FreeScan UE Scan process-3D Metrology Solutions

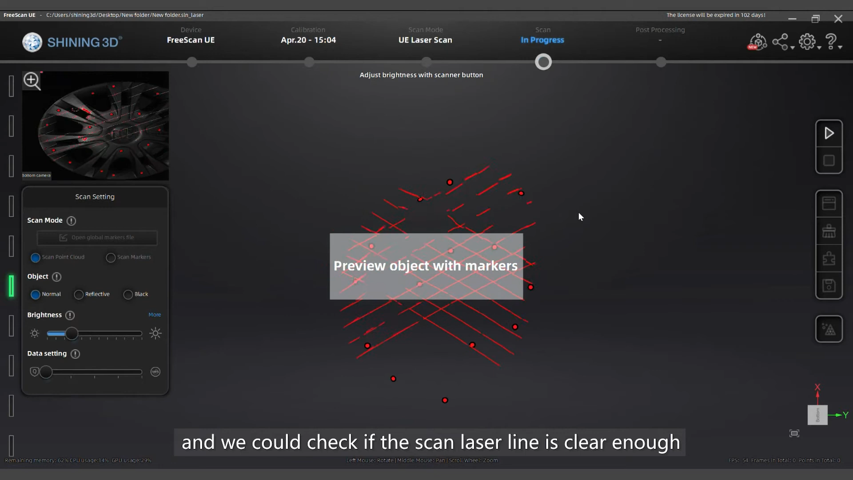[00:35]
When the preview is clear enough,
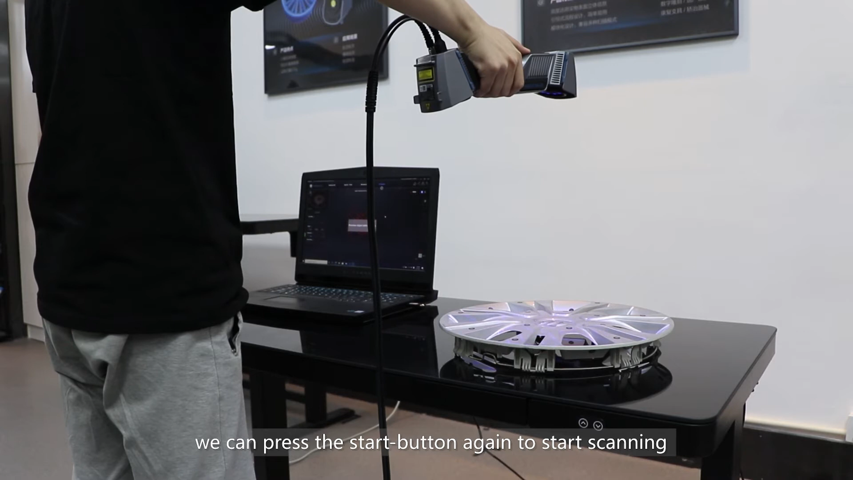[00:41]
we can press the start button again to start scanning and we can scan the object with an optimal distance range.
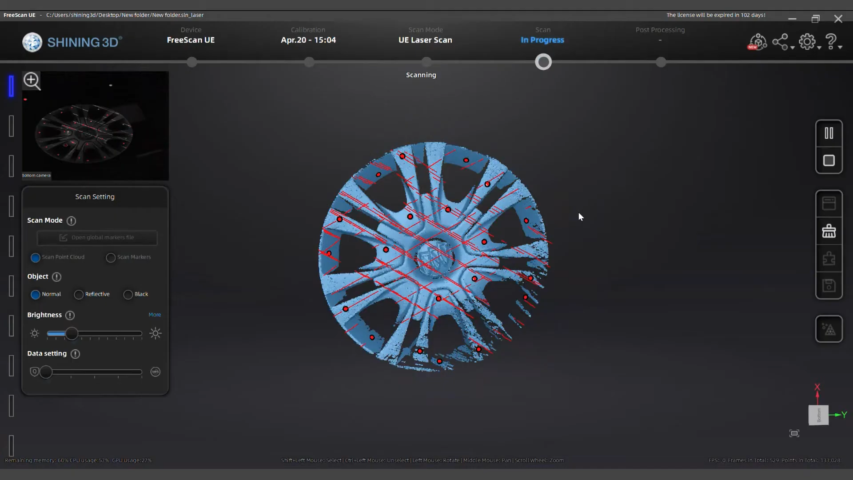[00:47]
When the scanner is too close or too far from the object, it will lose tracking.
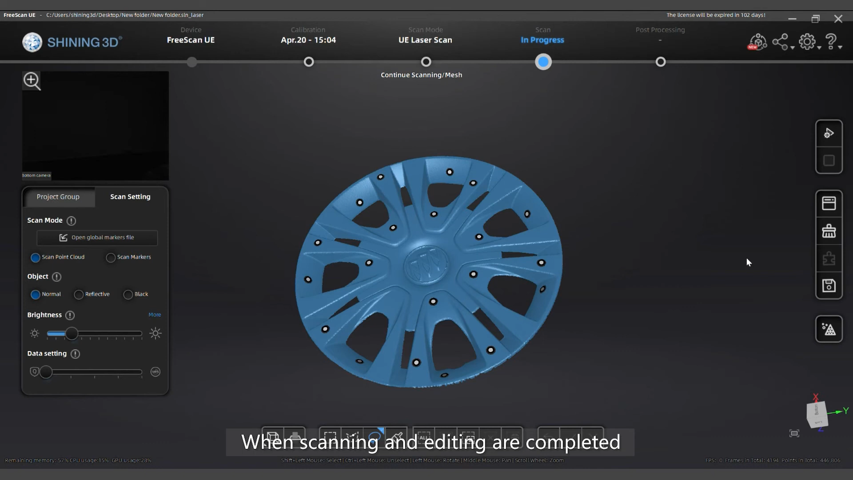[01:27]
When scanning and editing are completed, click mesh to create mesh data.